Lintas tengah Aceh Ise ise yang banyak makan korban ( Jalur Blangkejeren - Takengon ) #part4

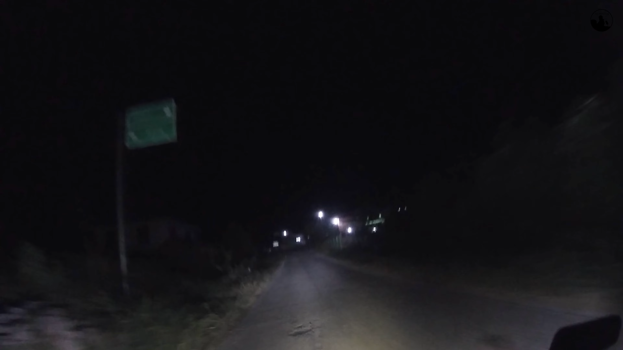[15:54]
Ya harusnya sih gue udah setengah jam lagi kali ya nyampe di Takengon harusnya. 30-40 menit lagi lah. Soalnya ini udah jalannya udah menurun terus. Nah itu kelihatan kotanya tuh. Kayaknya kotanya gitu tuh yang banyak lampu-lampu.